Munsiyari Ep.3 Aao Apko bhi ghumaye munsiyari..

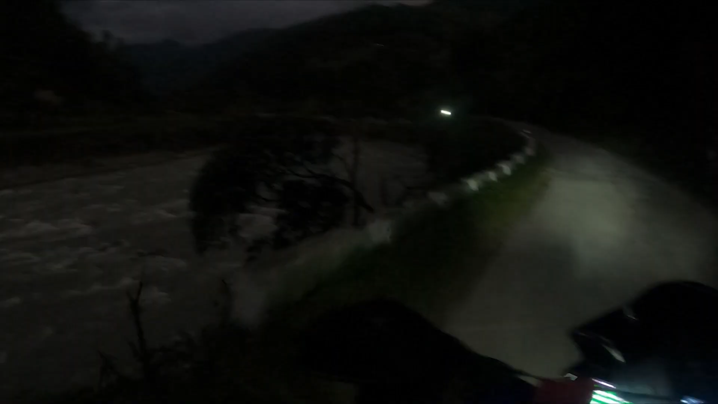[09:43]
यहाँ देखो भाई क्या नदी चल रही है, ये क्या रिवर है, मस्त है ना भाई। अब ठंडी बढ़ गई है, अपन को लग रही है ठंड, और रोड बहुत ही डेंजर है,
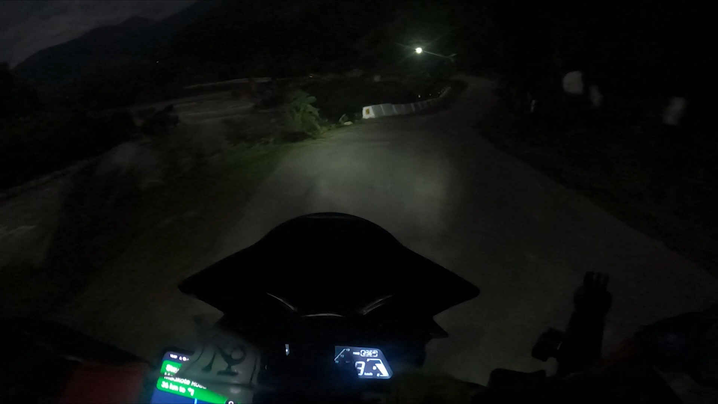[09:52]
ये बहुत ही पतला रोड है, ये देखो भाई अब कहाँ से जाना है ये पता नहीं, आगे आगे पता चलेगा। बहुत देरी है।
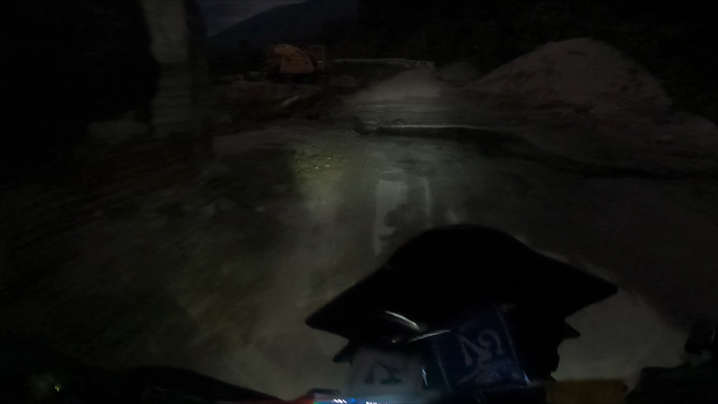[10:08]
तो भाई यहाँ पे चल रहा है काम, एक यहाँ पुल बनाया जा रहा है लगता है।
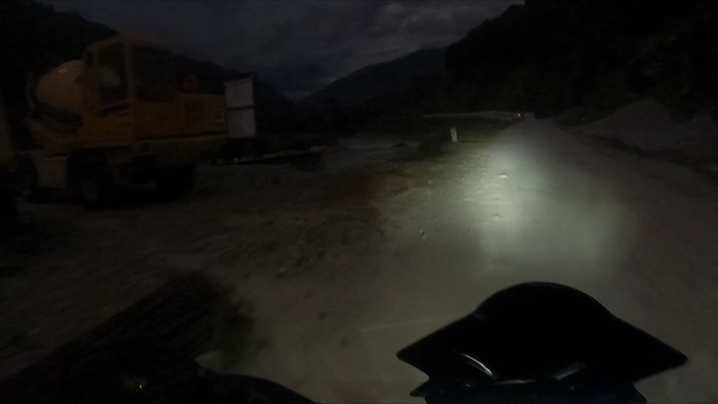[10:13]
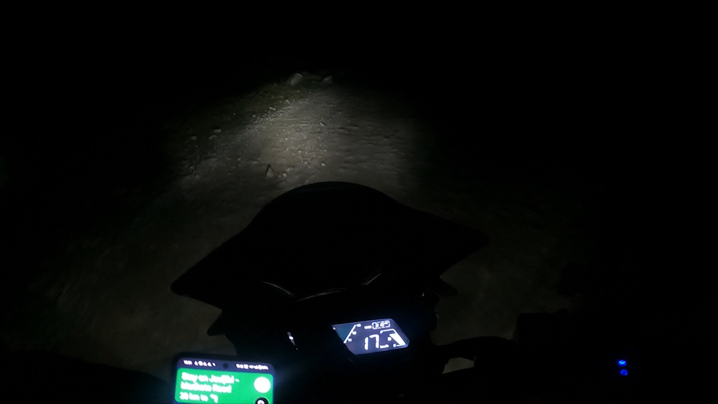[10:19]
भाई पूरा रोड खराब है, तो देखिए कैसे जाऊँगा।